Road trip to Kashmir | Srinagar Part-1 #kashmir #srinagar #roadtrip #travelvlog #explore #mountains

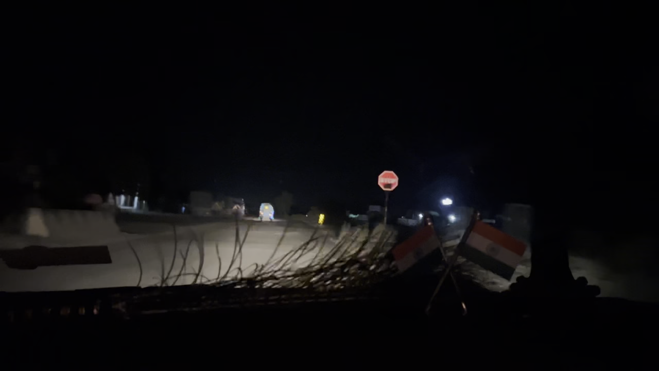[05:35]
देखो गाइस रास्ता, अरे भाई रास्ता ऐसा है ना, सड़क अब तो बहुत अच्छी थी, बहुत अच्छा हाईवे बना हुआ है और बेहतरीन है।
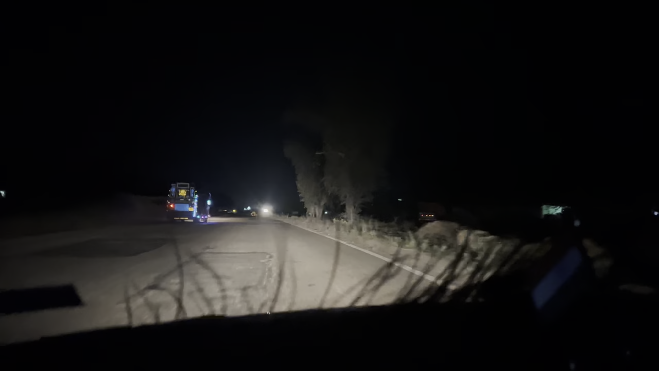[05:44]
अभी थोड़े पैचेस आ गए हैं यहाँ।
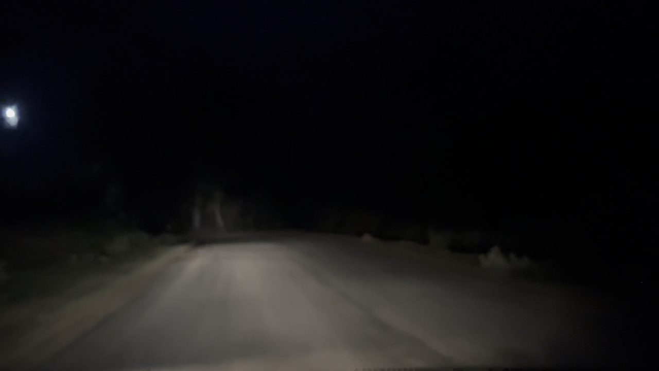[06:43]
हम फॉरेस्ट में घुस चुके हैं, बस चाय मिल जाए मुझे। नज़ारा और भी सुंदर होता जा रहा है हमारा, और पहाड़ देखते जा रहे हैं हमें। यहाँ क्या भालू है? भालू नहीं, लैंडस्लाइड ज़ोन हुआ।